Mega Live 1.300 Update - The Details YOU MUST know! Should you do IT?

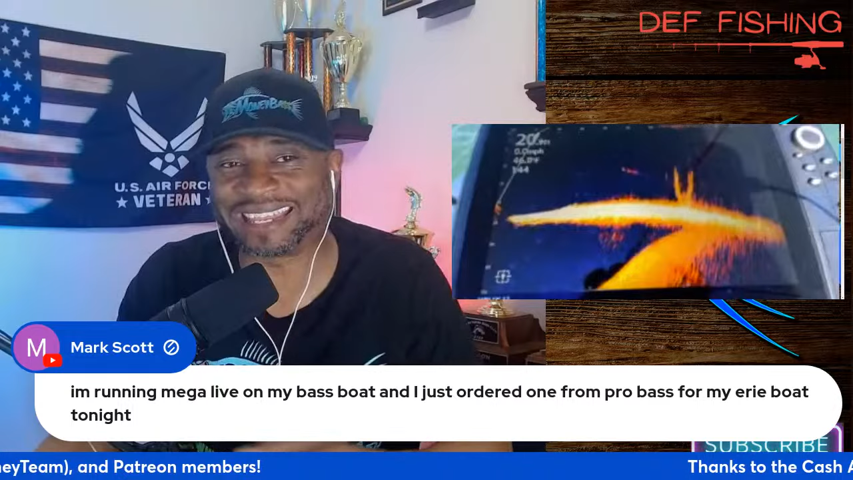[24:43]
have mark scott checking in so mark i know you are one of the king hummingbird mega live mega 360 mega this mega that got target lock and everything have you completed the update to 1.30 and if so um how what kind of results are you getting so with this one that um update went through very smoothly for me i did not have any issues the only thing that i noticed is that file may be a little bigger than what it normally has been and with that being
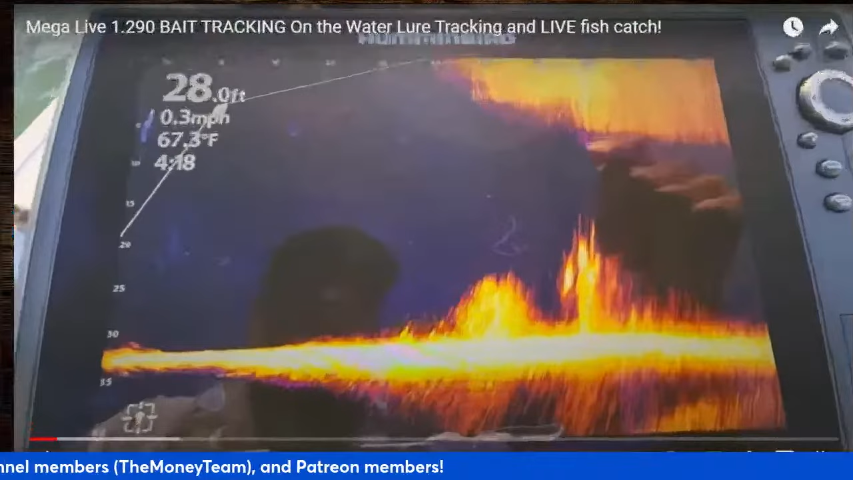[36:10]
On screen: depth 28.0 ft, water 67.3°F, speed 0.3 mph
get it to the right mark here we go guys you guys that like to get a clearer picture let's just play around with the settings
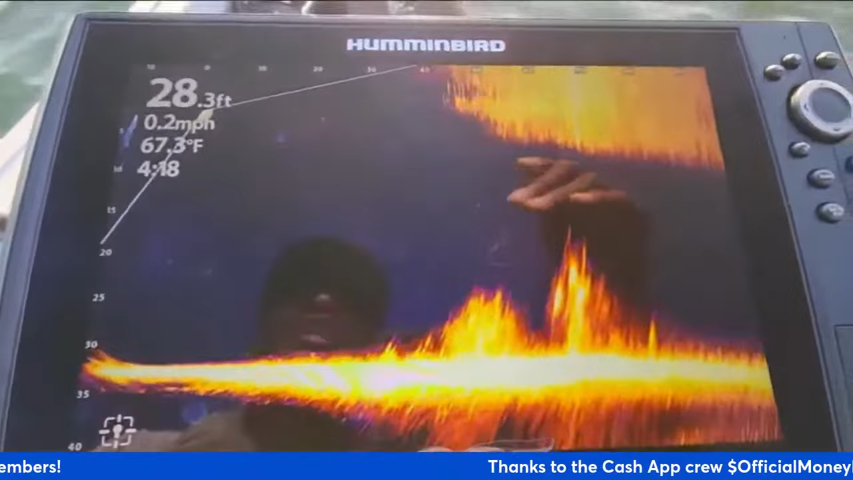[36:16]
On screen: depth 28.3 ft, water 67.3°F, speed 0.2 mph
real quick and see if we can clear up some of this um some of this extra noise right here and just get this a little uh more
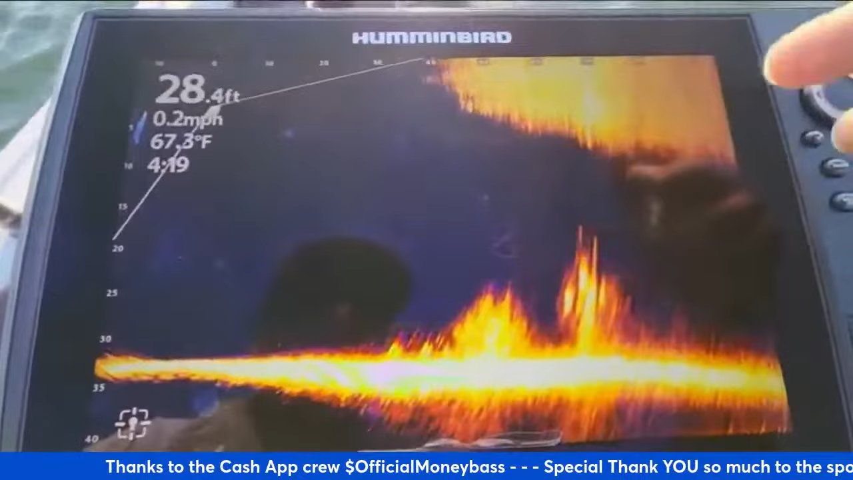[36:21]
On screen: depth 28.4 ft, water 67.3°F, speed 0.2 mph
crisp for you guys that like a clearer image so let's hit the menu key once and go all the way
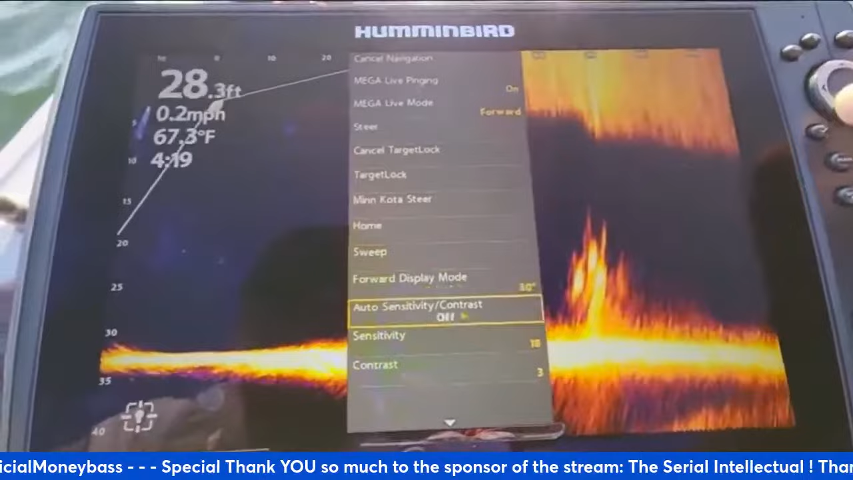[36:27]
On screen: depth 28.3 ft, water 67.3°F, speed 0.2 mph
down here to sensitivity and we'll just start cranking this up see it's sitting on 20 already so i'm running that real
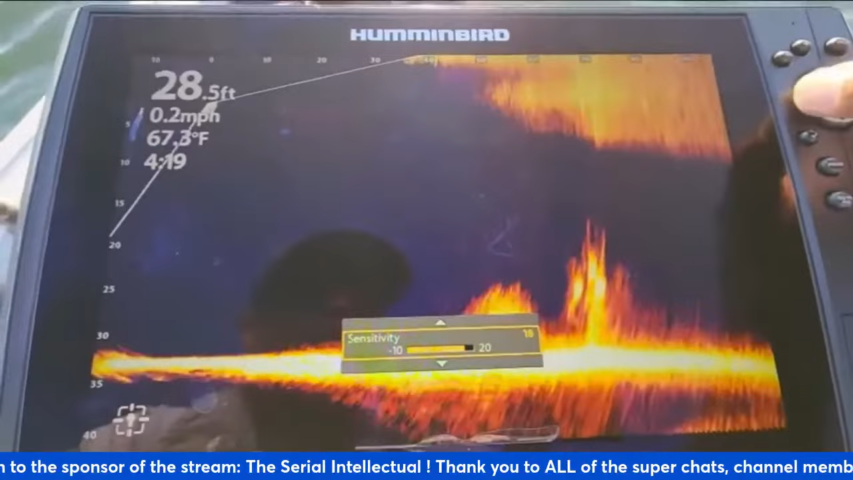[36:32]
On screen: depth 28.5 ft, water 67.3°F, speed 0.2 mph
hot so let's crank it back the other way all right and you see how much that's
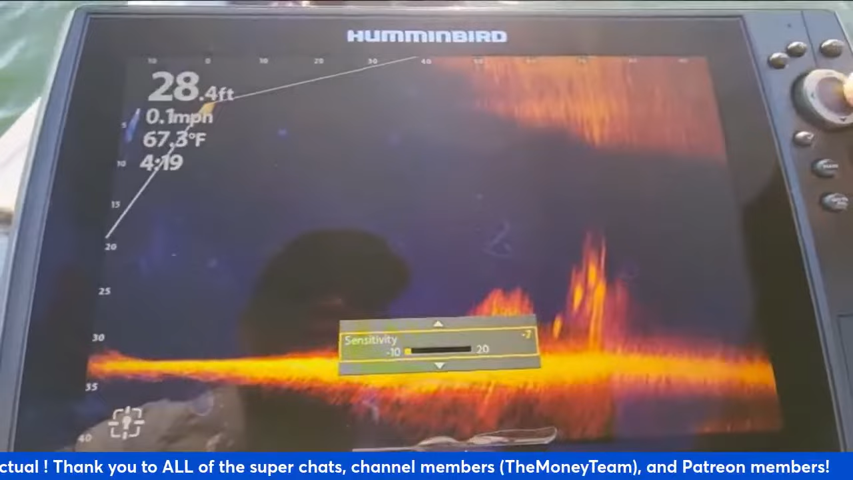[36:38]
On screen: depth 28.4 ft, water 67.3°F, speed 0.1 mph
clearing it up that way so let's go ahead and put it all the way back up here where that was at and now let's drop
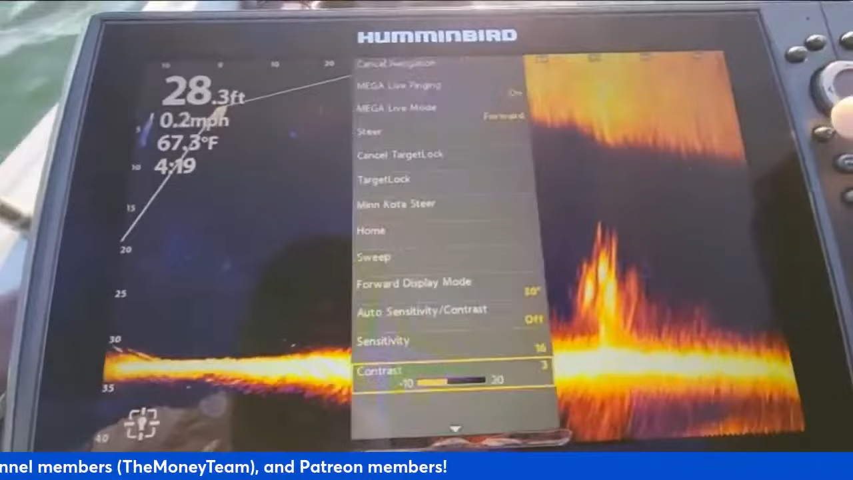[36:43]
On screen: depth 28.3 ft, water 67.3°F, speed 0.2 mph
down to the contrast now the contrast is what will get rid of that extra um kind
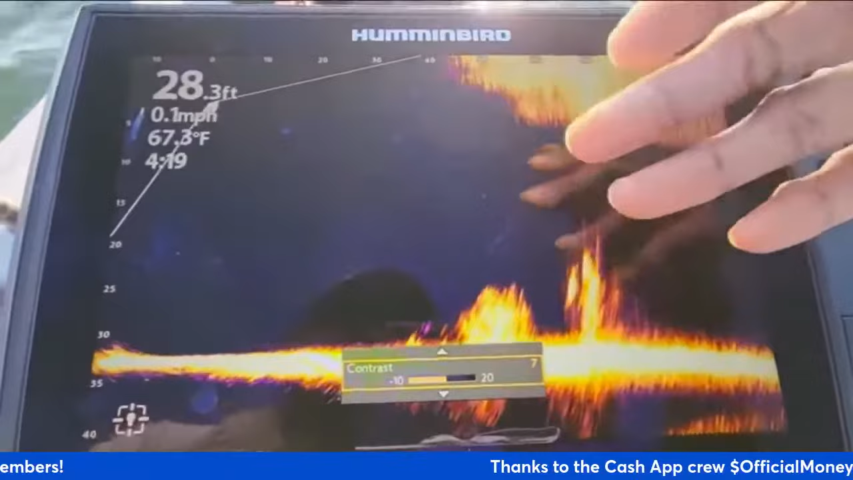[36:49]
On screen: depth 28.3 ft, water 67.3°F, speed 0.1 mph
of noise that you were seeing on there so take a look at that right there so that picture is real crisp all i did was
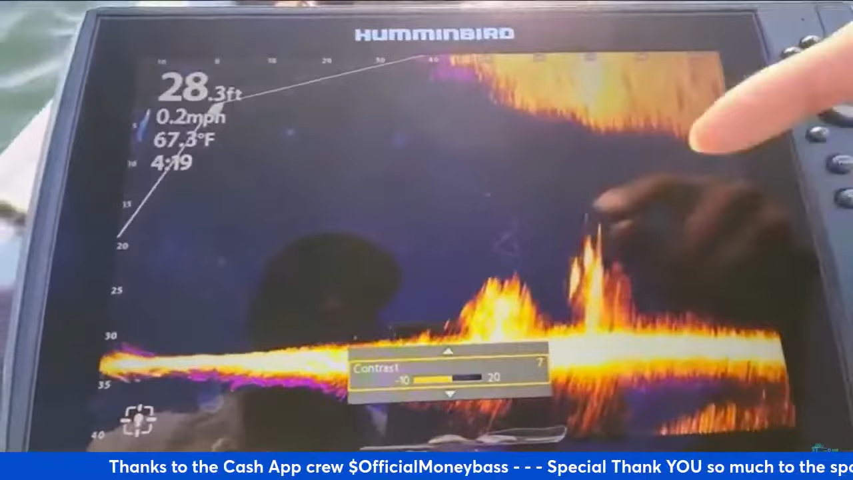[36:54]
On screen: depth 28.3 ft, water 67.3°F
uh boosted that contrast up to around seven but let's go back down again and you see the
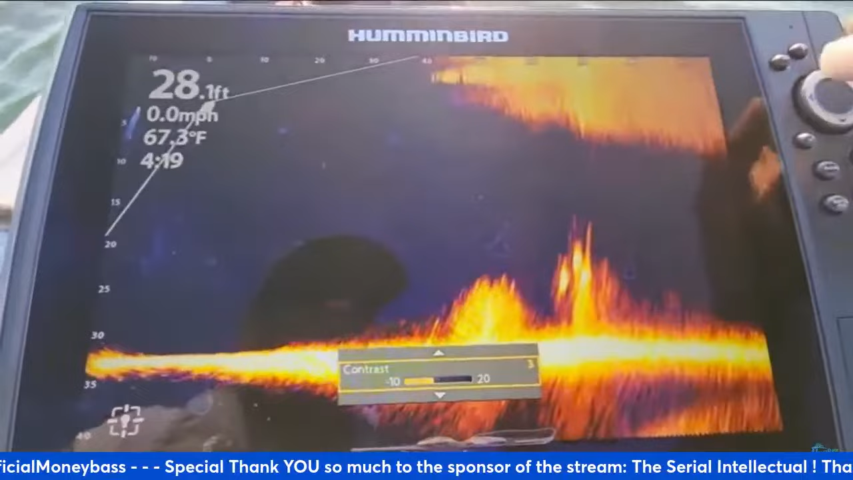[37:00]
On screen: depth 28.1 ft, water 67.3°F, speed 0.0 mph
the noise starting to come back into it i kicked it down to one let's go all the way down a little farther you see the further
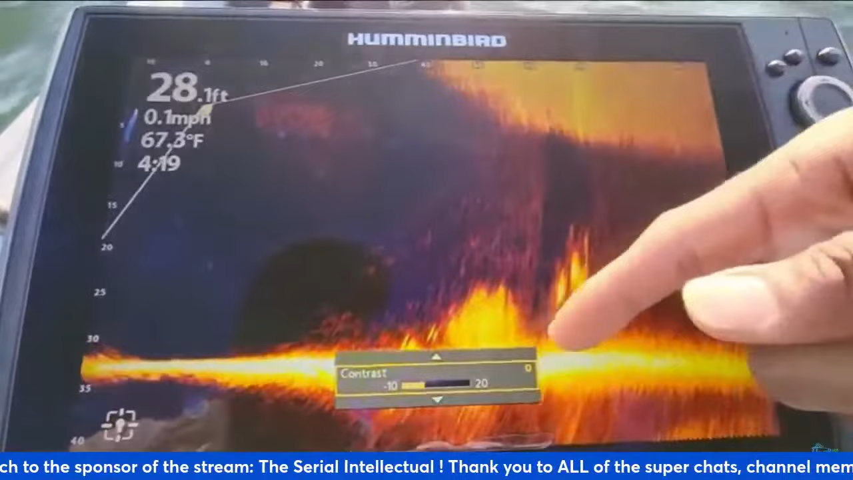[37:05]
On screen: depth 28.1 ft, water 67.3°F, speed 0.1 mph
down we go the more of that noise you're going to get so if we crank it back up to around that six seven range you're
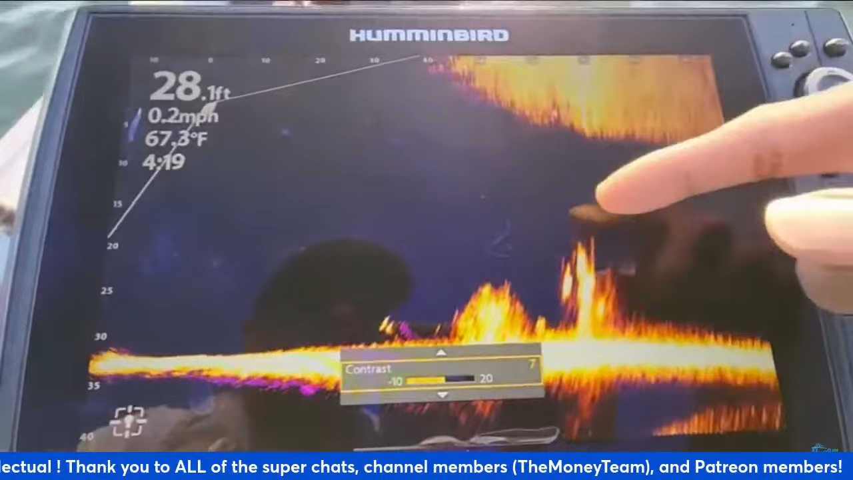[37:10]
On screen: depth 28.1 ft, water 67.3°F, speed 0.2 mph
still able to get a clear picture there's some fish sitting down there and as you guys know those are probably
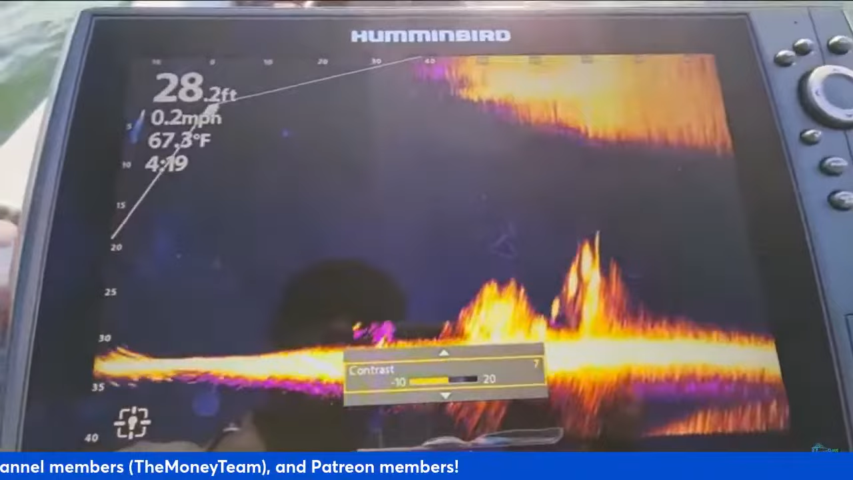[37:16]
On screen: depth 28.2 ft, water 67.3°F, speed 0.2 mph
catfish because i just caught one all right and let's see the other thing we can take a look at real quick dynamic
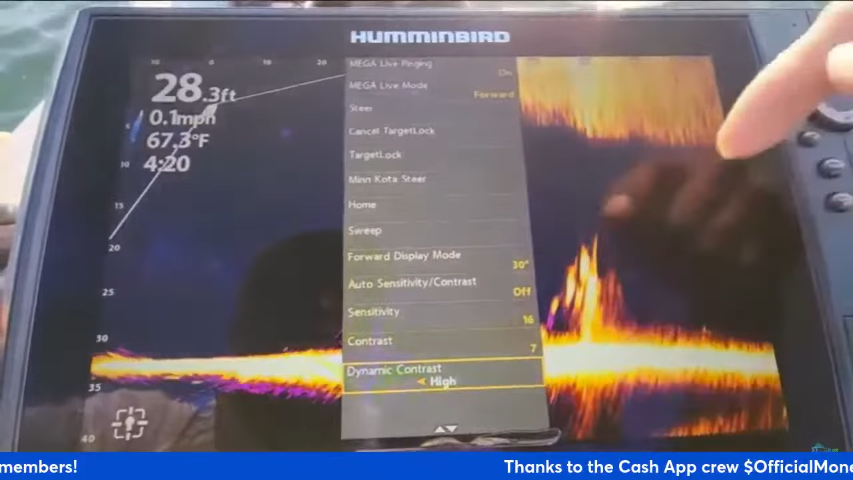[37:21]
On screen: depth 28.3 ft, water 67.3°F, speed 0.1 mph
contrast i have that on high if we put that on low you see it kind of changes the picture a little bit so these
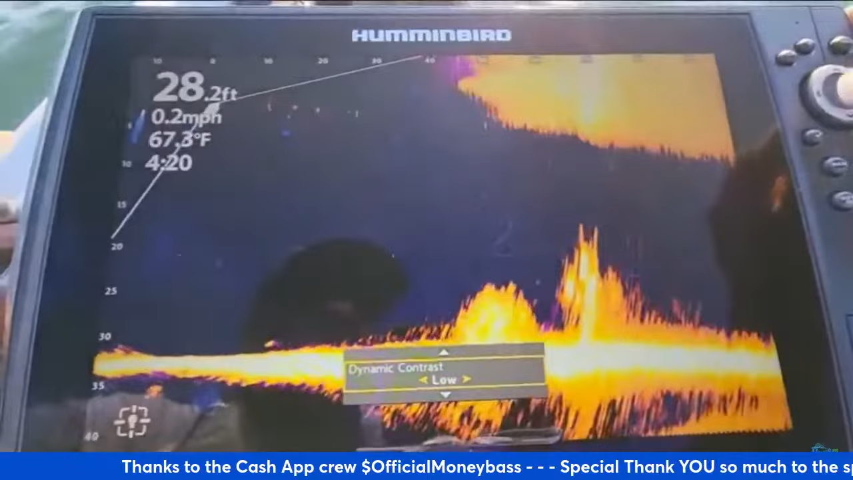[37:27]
On screen: depth 28.2 ft, water 67.3°F, speed 0.2 mph
are some things that you kind of want to play around with to get the picture to the way that is best for you so there's no
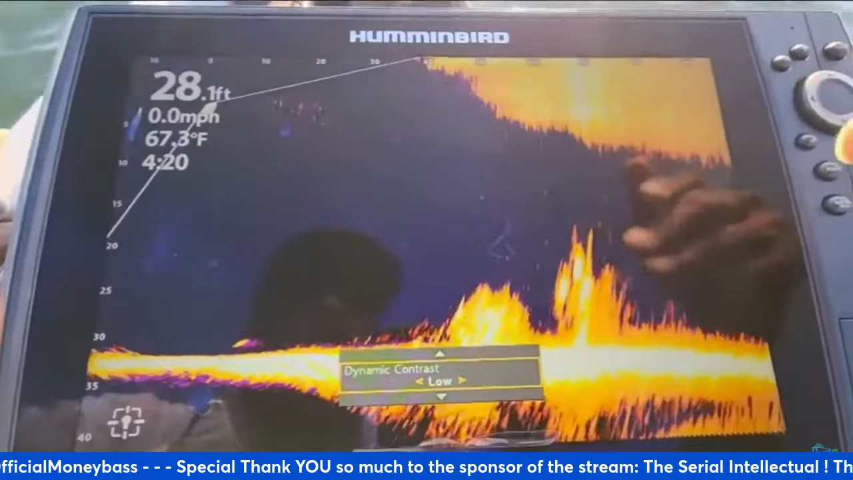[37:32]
On screen: depth 28.1 ft, water 67.3°F, speed 0.0 mph
one setting that would necessarily fit all but this is just a starting point for you guys that are asking